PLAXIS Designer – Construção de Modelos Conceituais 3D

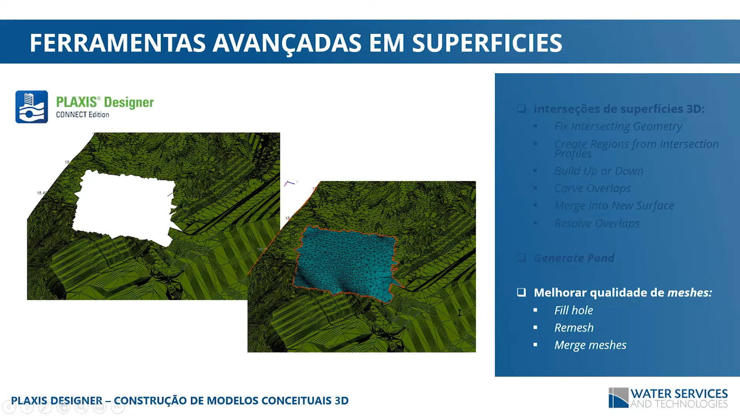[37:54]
seguindo a definição das superfícies que se encontram perto desse buraquinho. Temos também a noção do remesh, que é para melhorar a discretização de sua triangulação. Temos o remesh, que são funcionalidades muito importantes para o plástico design.